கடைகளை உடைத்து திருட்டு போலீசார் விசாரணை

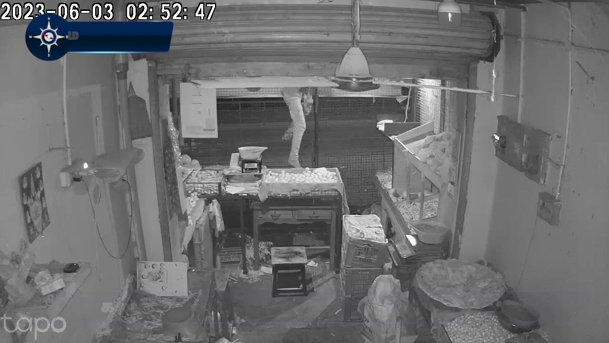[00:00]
மயிலாடுதுறை மாவட்டம் சீர்காழி புத்தூர்கடை வீதியில் காய்கறி கடை வைத்திருப்பவர் வினோத். நேற்றிரவு கடையின் ஷட்டரை உடைத்து மர்ம நபர் கல்லாவில் இருந்த ரூபாய் 3000 திருடிச் சென்றார்.